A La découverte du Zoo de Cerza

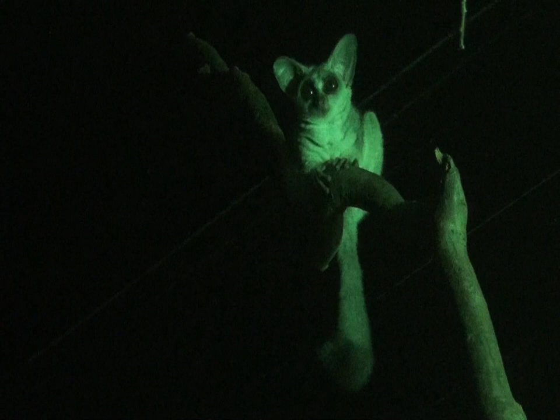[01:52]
Celui-là ? Oh, c'est trop mignon.
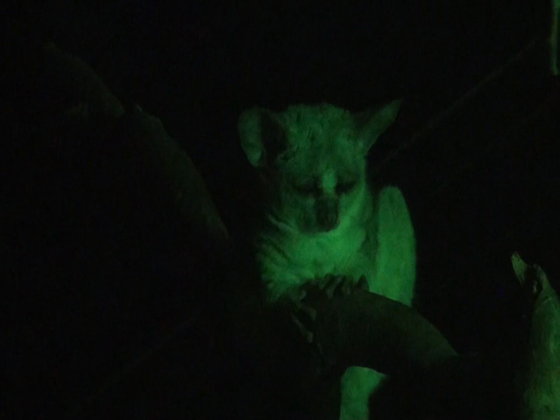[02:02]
Allez, viens, tu vois le marteau ? Vas-y, viens, moi. Les alors, tu peux plus jusqu'à maintenant ? Vas-y, là-bas. D'abord, j'irai. D'abord, les catastrophes. Tiens, ma puce. Tiens, ma puce. Un rat. Il y a des rats. C'est pas des rats, là.